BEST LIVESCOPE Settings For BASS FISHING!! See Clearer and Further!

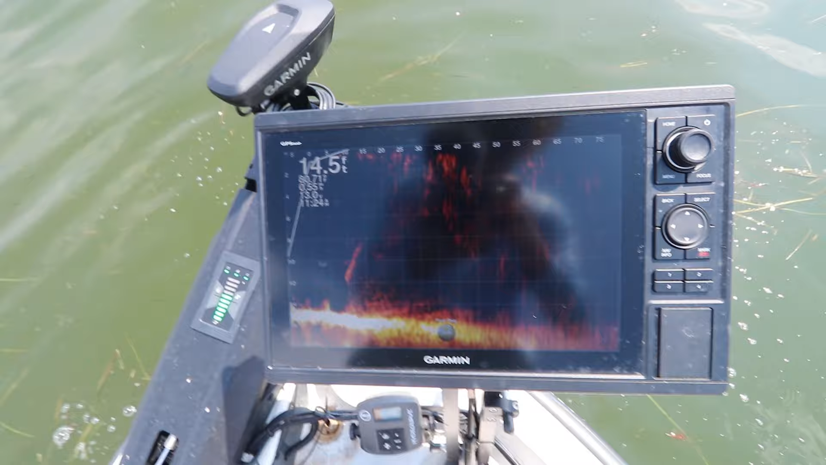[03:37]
On screen: depth 14.5 ft
unit okay next setting we're gonna go into sonar setup
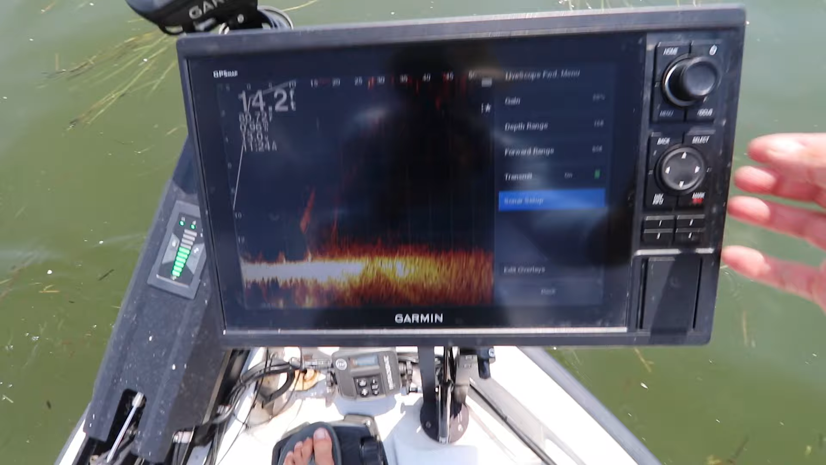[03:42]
and there's three settings in here you need to adjust
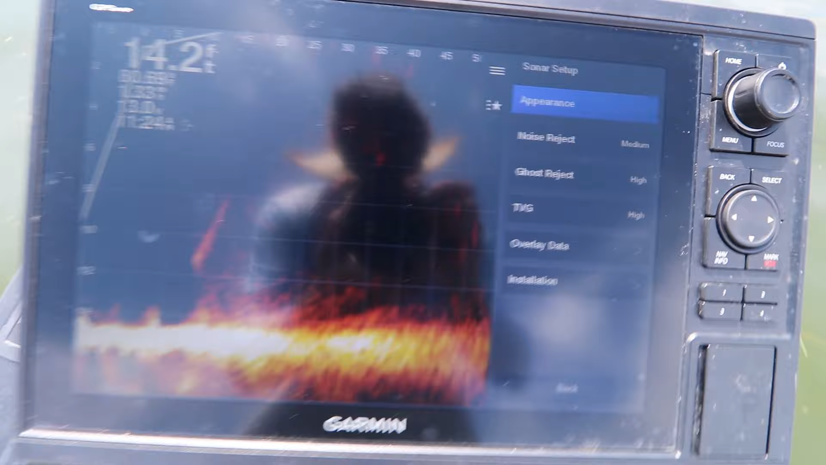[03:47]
here and there I I don't adjust them too much because I like where I have them
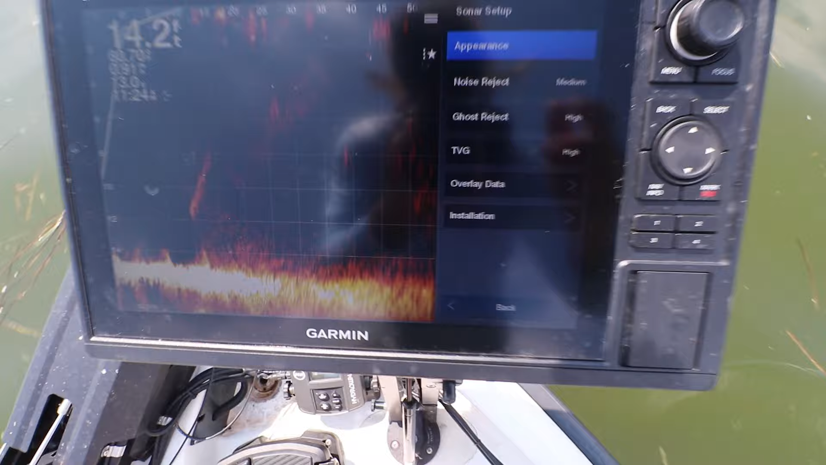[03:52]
set but if different clarity lakes you can adjust them a little bit and the noise will show up a little different so noise rejections
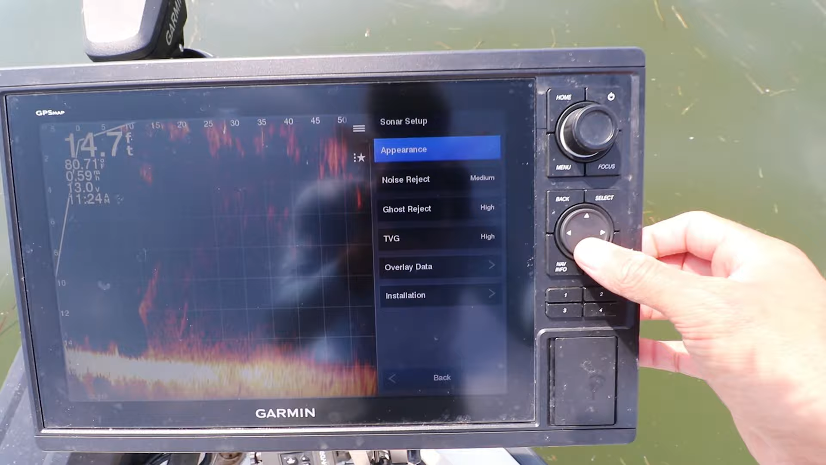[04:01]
On screen: depth 14.7 ft
the first one I have that set on medium if you set it on
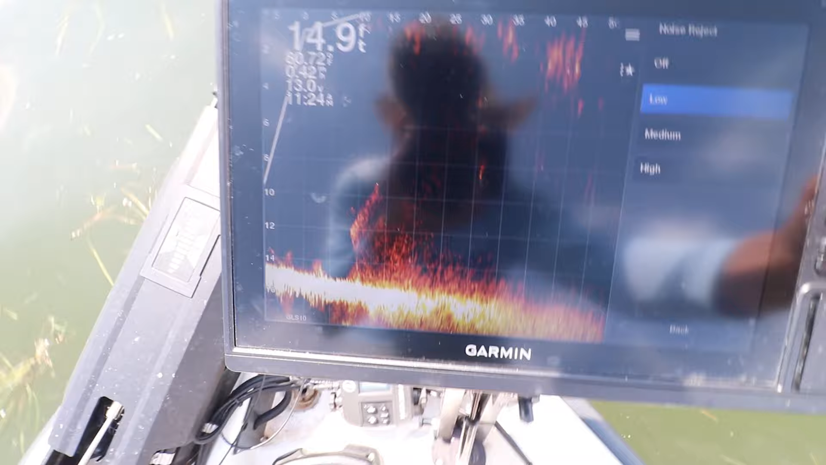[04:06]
On screen: depth 14.9 ft
low there's a lot more noise that shows up so I have that set
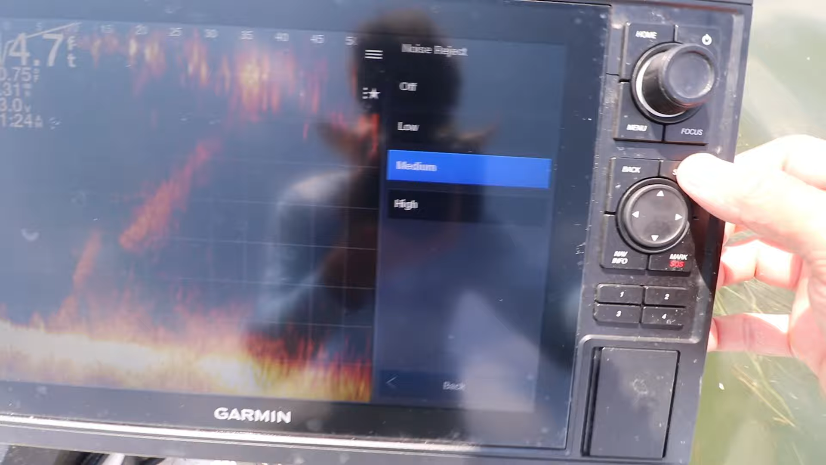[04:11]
on medium if you have it set on high it almost makes your unit lag and we're going
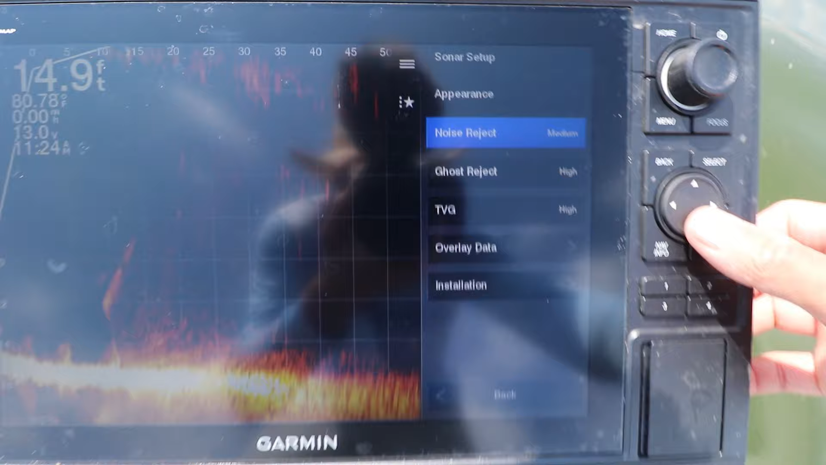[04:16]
On screen: depth 14.9 ft
to go down to ghost rejection I have that set on high if you have that off you're gonna see a
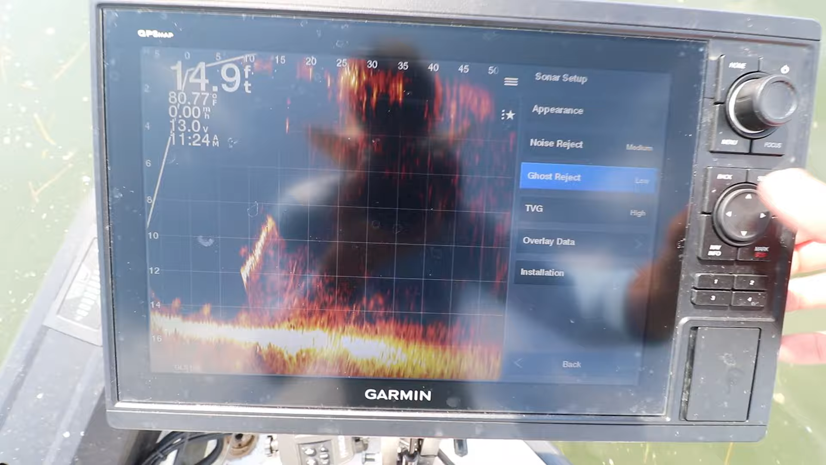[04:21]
On screen: depth 14.9 ft
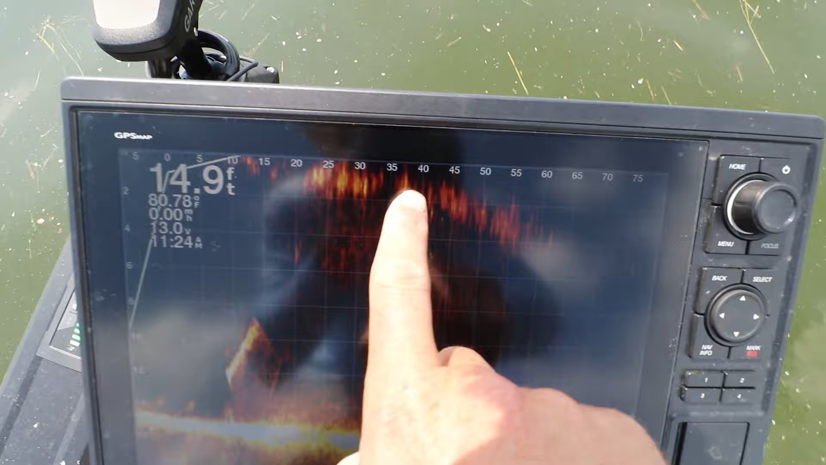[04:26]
On screen: depth 14.9 ft, water 80.78°F
just kind of a ghost on your screen up at the top or down here it'll be a lot harder so we're gonna go
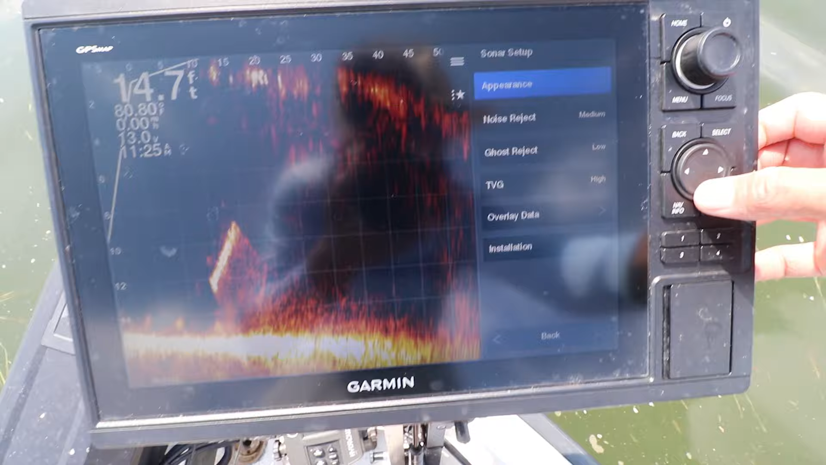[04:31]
On screen: depth 14.7 ft
ahead and turn that back from low to high and then see how it disappeared and
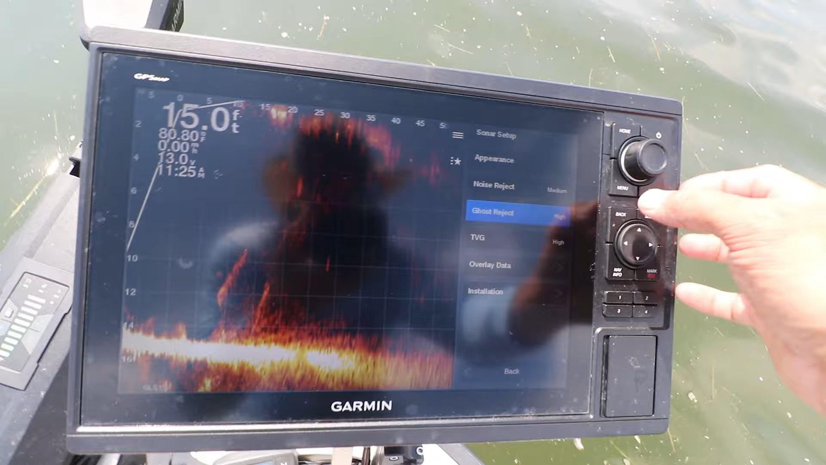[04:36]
On screen: depth 15.0 ft
then your third setting TVG I have that set on high sometimes
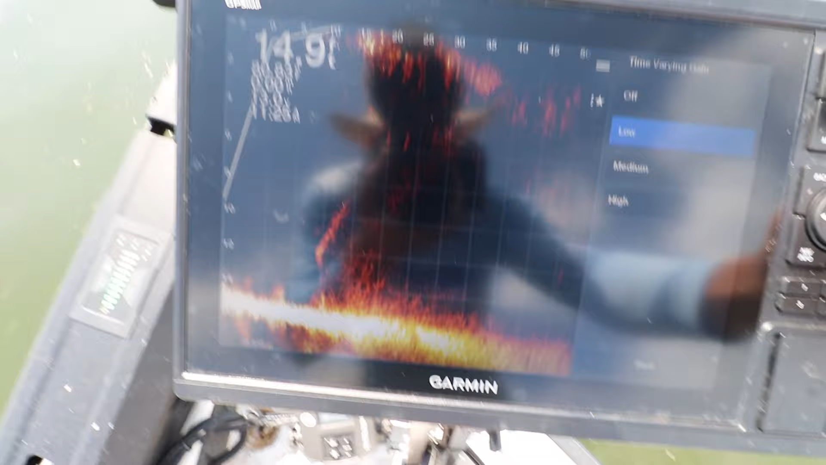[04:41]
I turn it down if my screen is super clear it allows you to see it a little better
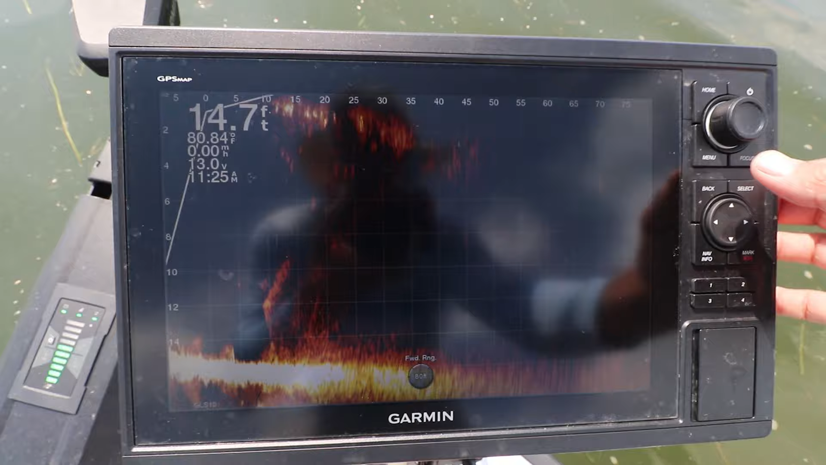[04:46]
On screen: depth 14.7 ft
but if you're getting too much feedback put that TVG
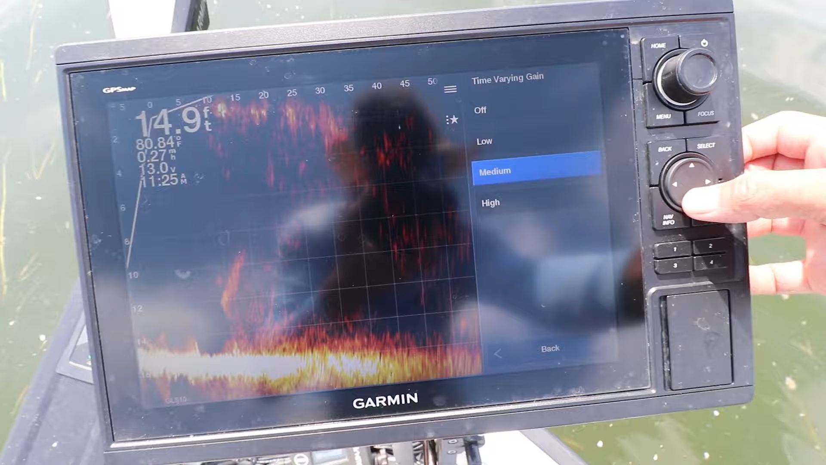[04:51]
On screen: depth 14.9 ft, water 80.84°F
on high and it eliminates some more interference so that's how I have my settings set
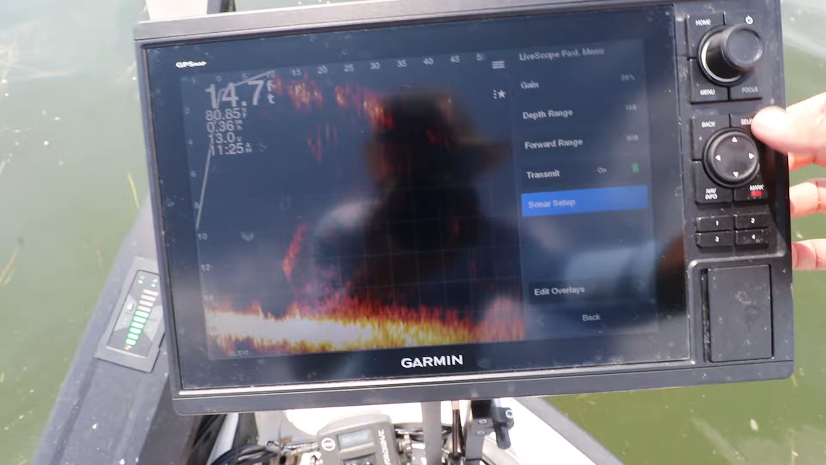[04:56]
up for bass fishing noise rejection medium ghost rejection high
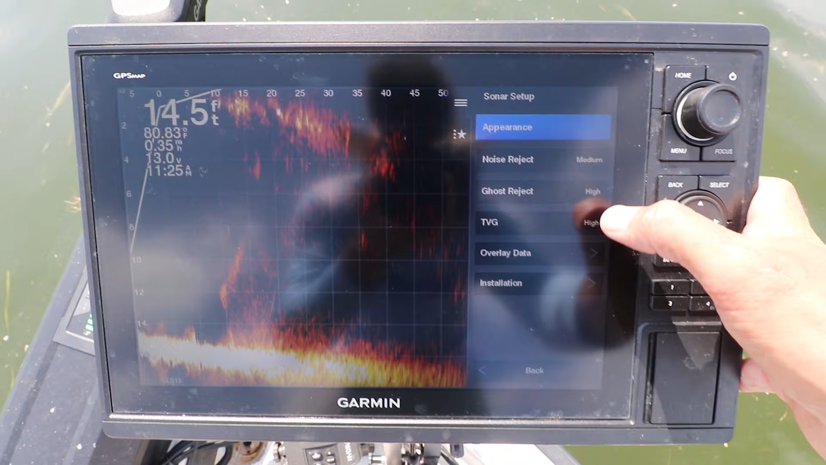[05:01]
On screen: depth 14.5 ft
TVG high and keep your gain between 55
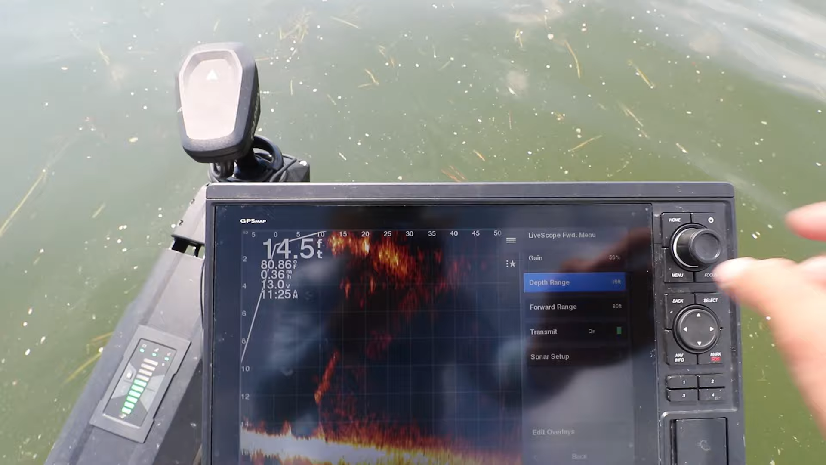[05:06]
On screen: depth 14.5 ft
65 percent match the depth of the water you're fishing to yeah